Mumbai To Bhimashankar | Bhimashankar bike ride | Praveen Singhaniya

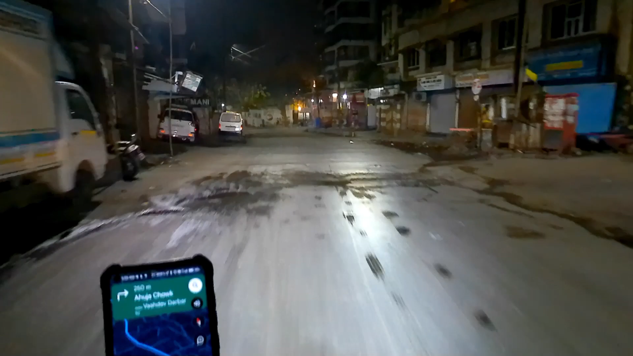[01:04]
और मुझे निकलना था अराउंड 4 बजे के आसपास, और मैंने बाहर देखा तो मुझे ना कुछ ज्यादा ही वो लगा था, अंधेरा अंधेरा टाइप ज्यादा मतलब।
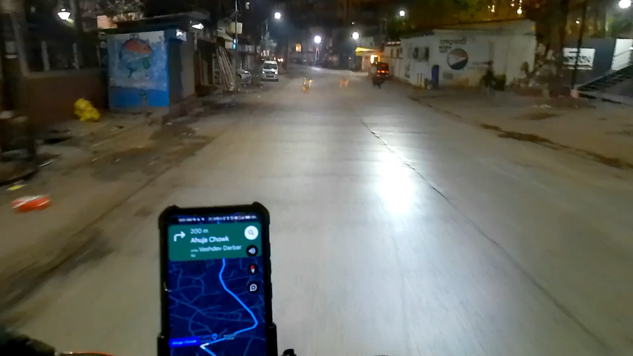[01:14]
तो मैं बोला 1 घंटे लेट निकलेंगे, तो अभी बज रहे हैं 5 AM हो रहे हैं, शार्प 5 बज रहे हैं अभी, और हमारी राइड हो गई स्टार्ट। तो हमें यहाँ से राइड स्टार्ट हुआ है उल्लासनगर से, और हमें
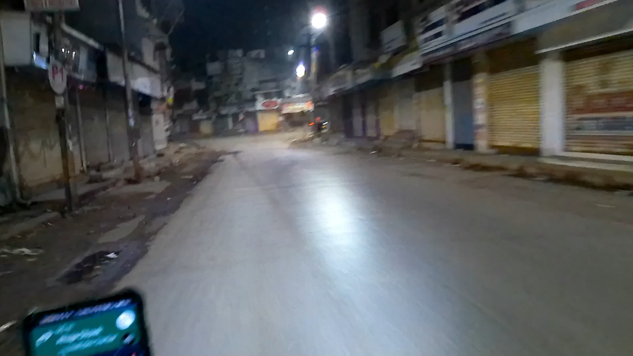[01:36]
हम जहाँ पे लास्ट व्लॉग में गए थे ना मालशेज घाट वाले में, वो क्रॉस करके फिर हमें जाना है। और गाइज अगर किसी ने मेरा वो व्लॉग नहीं देखा है तो प्लीज देखो, वो व्लॉग बहुत ज्यादा बॉम्ब है।
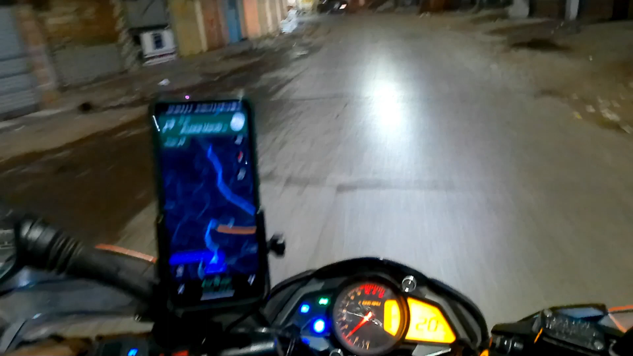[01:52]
वो व्लॉग मेरा काफी फेवरेट टाइप का व्लॉग है, बहुत टाइम बाद मैंने इतना ट्रैवल किया था, और काफी अच्छा उसमें ब्यूटी शॉट्स वगैरह था, जरूर देखो आपको मजा आएगा। ठीक है, तो यहाँ से चलते थोड़ा आगे, तो यहाँ पे डॉग्स है ना बहुत पीछे लगते हैं, मैंने हर बार नोट किया है, भगवान मुझे पीछे ना लगे।
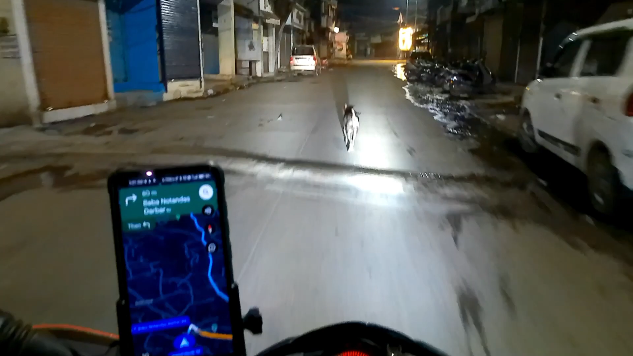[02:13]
लास्ट में मैं जा रहा था ना, बाप रे बाप, 6-7 डॉग एक साथ मेरे पीछे आए थे। हाँ, तो मैं क्या बोल रहा था, अभी यहाँ से निकलते हैं, थोड़ा